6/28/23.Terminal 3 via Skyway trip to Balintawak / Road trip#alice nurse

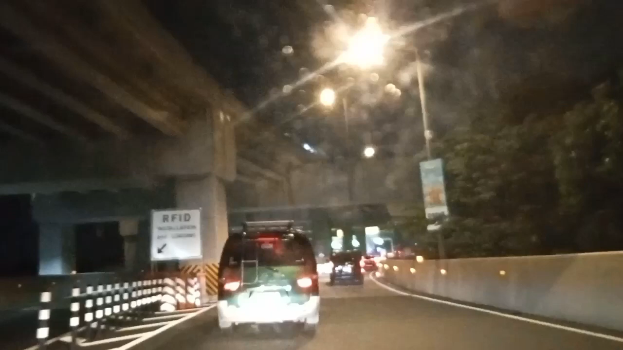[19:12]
Saan tayo may lab? Malapit na sa Balintawak. Balintawak na ta. Ano yun? Yung exit na yan dyan? Yan o. Yung binadaanan nila sa kanan.